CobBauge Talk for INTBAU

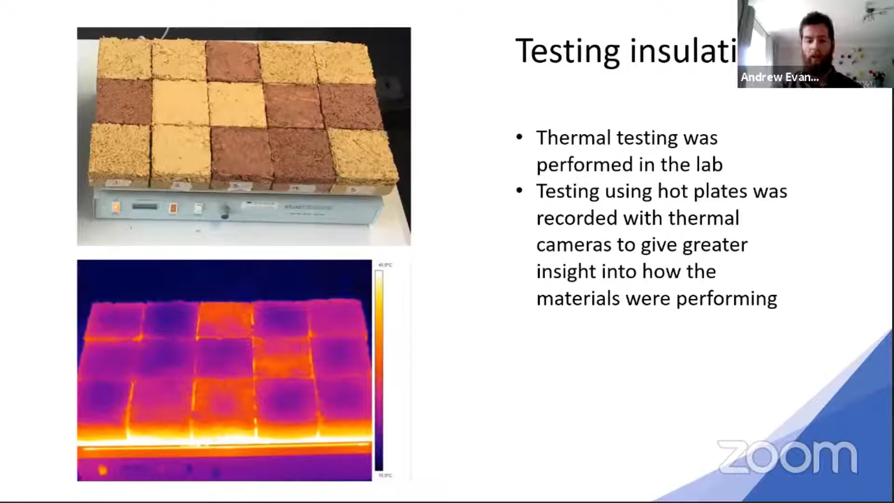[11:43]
And you can see here on a constant heat behind them, you get very different values of the different mixes. So these have now been kind of optimised and created in recipes, which will be posted online when we create our training materials, and they'll be totally free to access worldwide.